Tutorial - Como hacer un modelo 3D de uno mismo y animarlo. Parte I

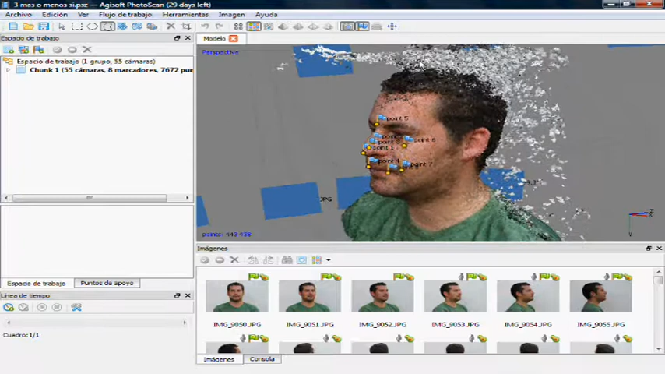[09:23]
Con esta herramienta, vamos con el área de selección libre. Vamos a quitar las fotos para que no se borran. Pues, simplemente vamos eliminando toda la parte de falsa geometría que se ha generado
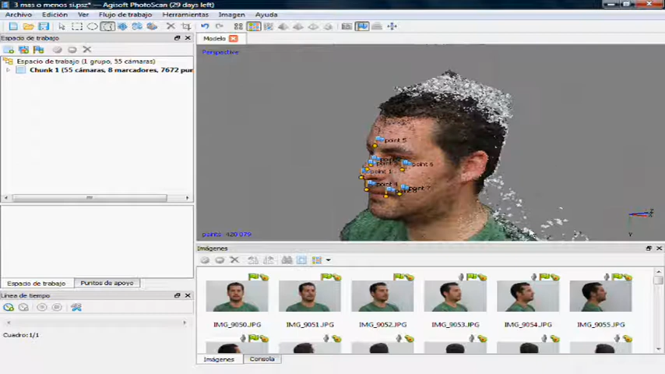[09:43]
De este modo, pues, seguimos rotando y eliminando, pues, toda esa textura, toda esa parte que se ha incluido de manera accidental, puesto que el programa no ha sido capaz de reconocer que ese blanco forma parte de la pantalla de fondo y lo ha ubicado en el espacio de manera tridimensional también, al igual que el objeto.
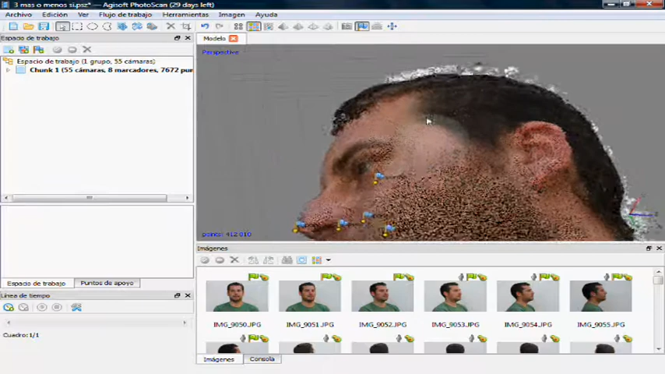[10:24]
Seguimos rotando y eliminando. Bueno, esta es otra parte del proceso que podemos adelantar, puesto que es un poco tedioso y lento. Y, bueno, el videotutorial se trata de enseñar las técnicas,
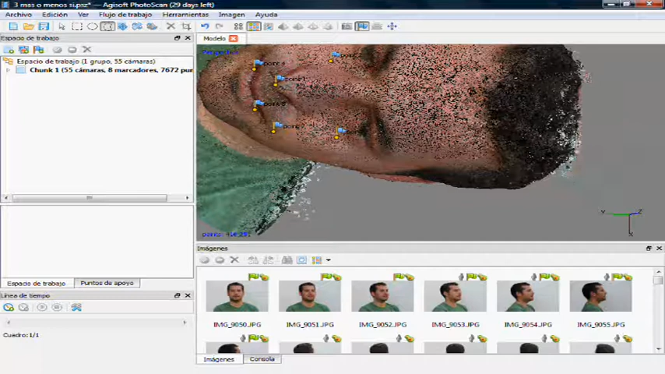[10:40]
no de enseñar cómo se solucionan determinadas cuestiones y detalles técnicos. Vamos a ver, vamos eliminando esto, y cuando esté toda la geometría eliminada,
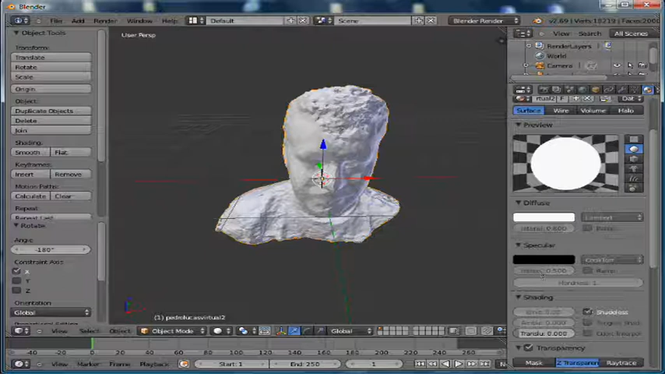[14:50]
Ahí vemos que está aquí. Le vamos a hacer un smooth para alisar la superficie. Aquí podemos ver que la malla no es totalmente perfecta.
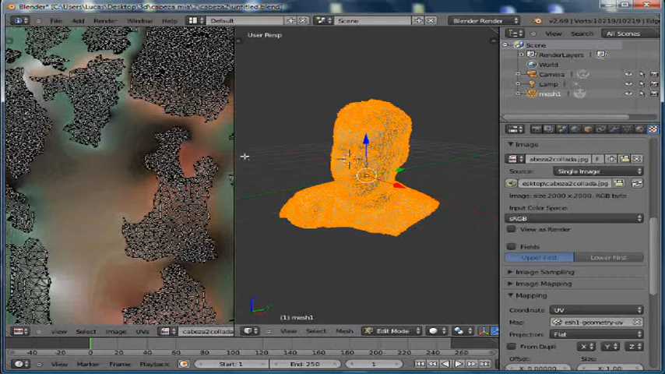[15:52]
como viene pre-mapeado, pues, se ubica de esta manera.
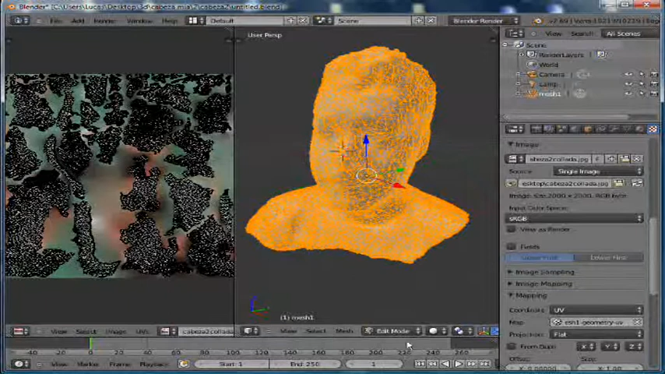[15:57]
Así que procedemos a ver el resultado de la textura. Aquí está.